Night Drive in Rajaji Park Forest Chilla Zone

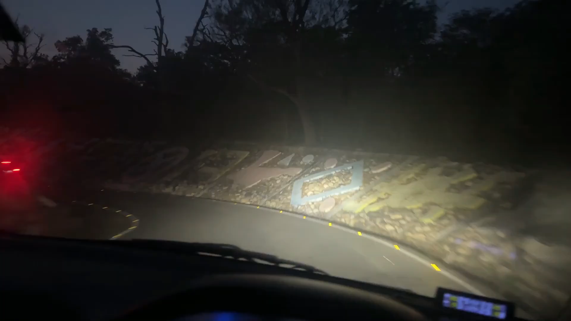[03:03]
तो फाइज हैं पाँच पचास पर हम पोच चुका हैं च्ला डेम
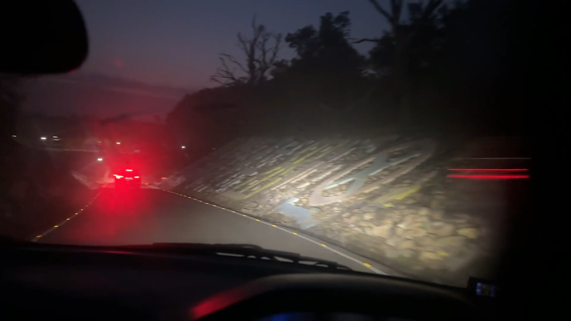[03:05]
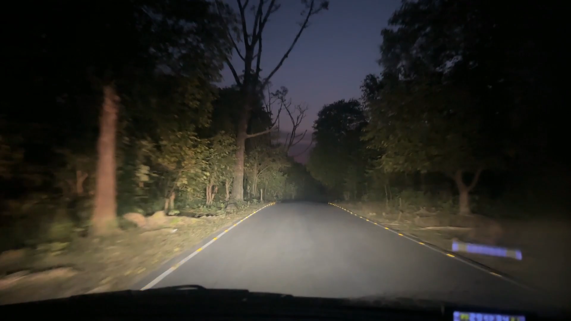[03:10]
तो वही चिला की तरफ जा रहे थे और अभी तो सब ओपन अभी हम चंडी देवी की तरफ जा रहे थे अभी तो 6 भी नहीं बज़े पांच पचपन हो रहे हैं पूरे एक्जैक्ट यह देखो
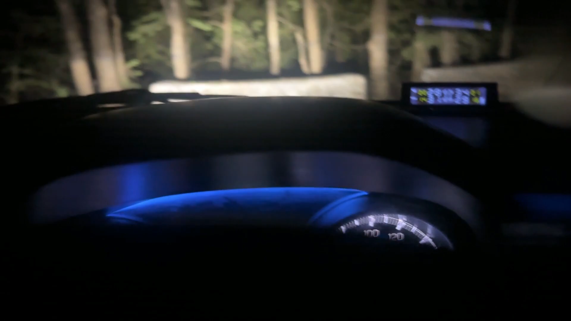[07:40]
इधर उद्धर निकल नगे हैं इधर वाला रसता भी जाता है चलो इस पर चलते हैं थोड़ा सा यह वहाँ जाता डैमपे इस पे भी काफी ऐलिफेंट दिक जाते हैं सामने देखो अरिदवार देख रहा है यह जो लाइटे दिख रही है ना यह गंगाजी के
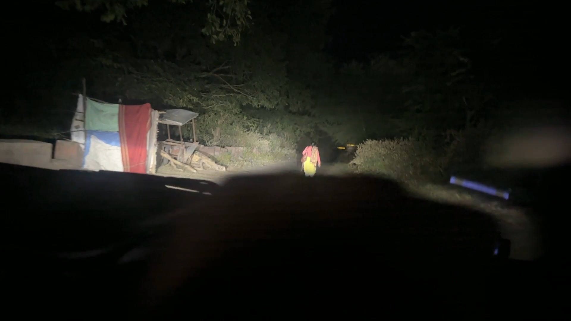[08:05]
मेरे में अच्छा यहां पर वो है
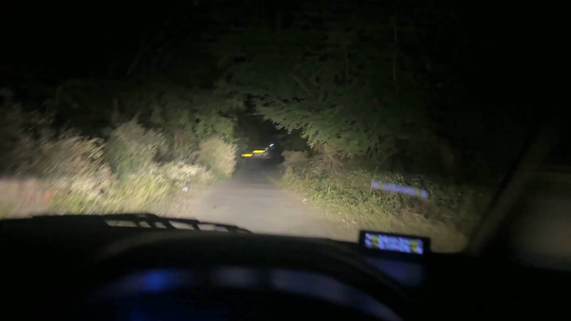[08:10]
गुजर बश्ती इसलिए जा रही होगी इस देखो हाथ एलिफेंट डंक पड़ा है न अ
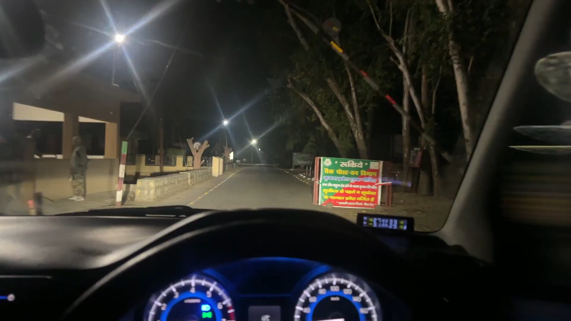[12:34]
अभी बंद नहीं किया है उस तरफ से बंद कर देंगे अब साइद उस तरफ से नहीं देंगे साथ जोगा यह गेट है यह चिला का सफारी